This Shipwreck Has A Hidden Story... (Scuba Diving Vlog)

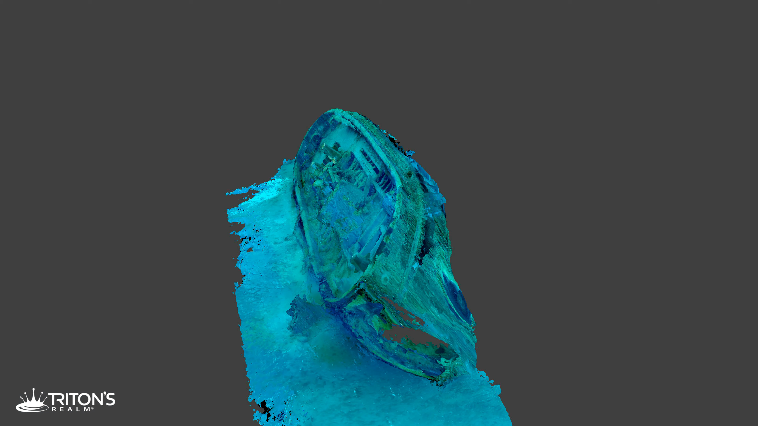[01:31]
Sitting upright and leaning on our starboard side, the Sport rests on the muddy bottom of the lake floor in roughly 45 feet or 14 meters of water.
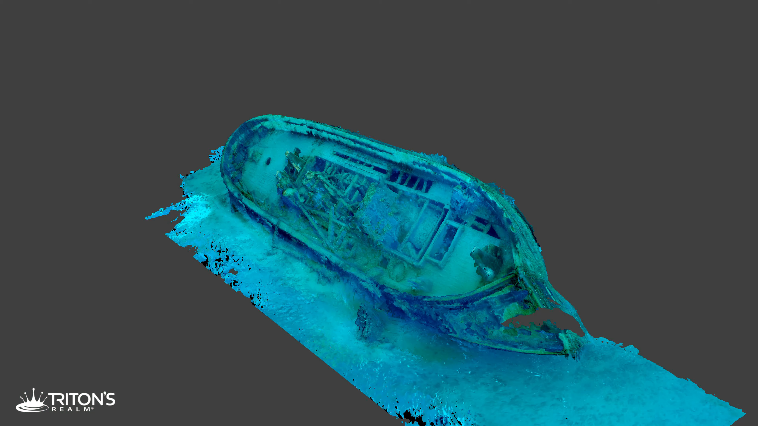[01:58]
At only 57 feet long, the Sport is one of the smallest wrecks in the Sanilac Shores Underwater Preserve.
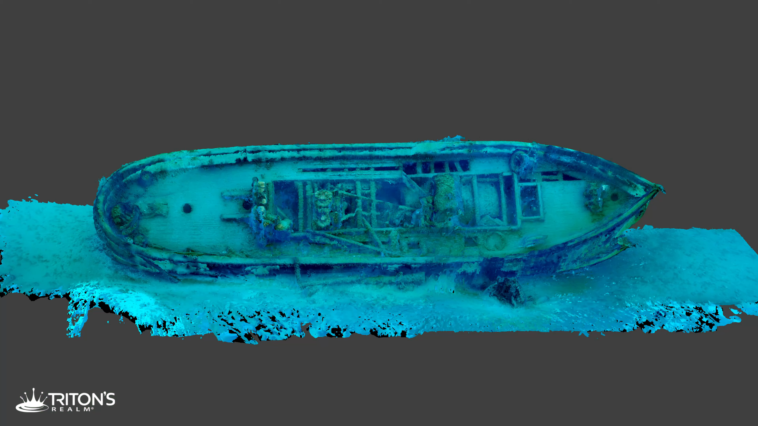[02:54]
Just before the aft deck, we discover another prominent feature of the 19th century tugboat, the tow bit. The two vertical posts at the stern here were once used to
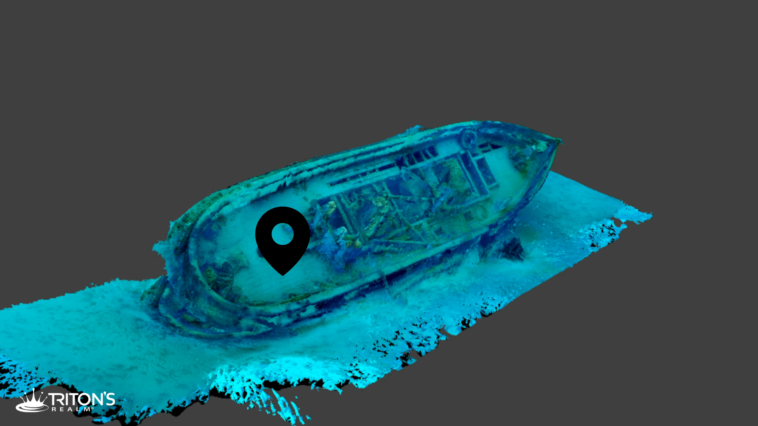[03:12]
secure the lines of another vessel in distress or when working to bring another ship into port. Descending slightly, we round the stern of the wreck and locate the large rudder that,